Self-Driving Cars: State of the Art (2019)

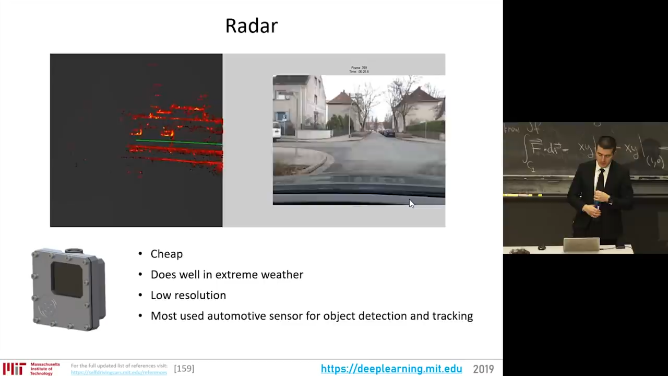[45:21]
So, radar is that. It's always behind to catch, to actually do the detection in terms of obstacle, the most critical, safety-critical obstacle avoidance. It's cheap, it does extremely well, it does well in extreme weather, but it's low resolution, so it cannot stand on its own to achieve any kind of degree of high autonomy. Now, on the LiDAR side, it's expensive, it's extremely accurate depth information, 3D cloud, point cloud information. It's resolution is much higher than radar,
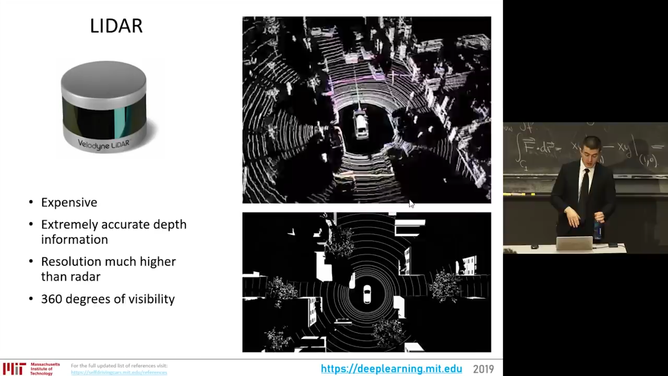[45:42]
but still lower than visible light, and there is, depending on the sensor, 360 degree visibility that's built in. So, there's a difference in resolution here visualized LiDAR on the right, radar on the left.
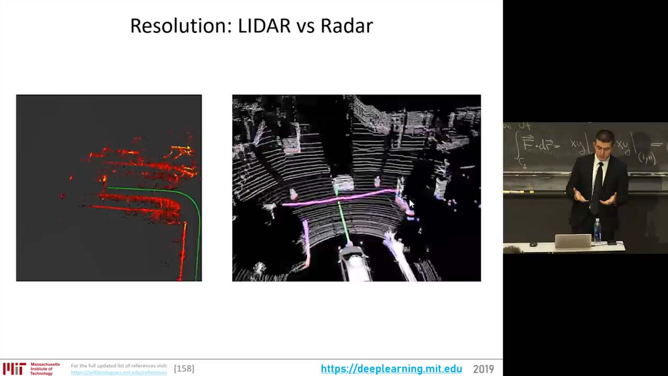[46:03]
The resolution is just much higher, and it's improving, and the cost is going down, and so on. Now, on the camera side, it's cheap, everybody got one, the resolution is extremely high in terms of the amount of information transferred per frame,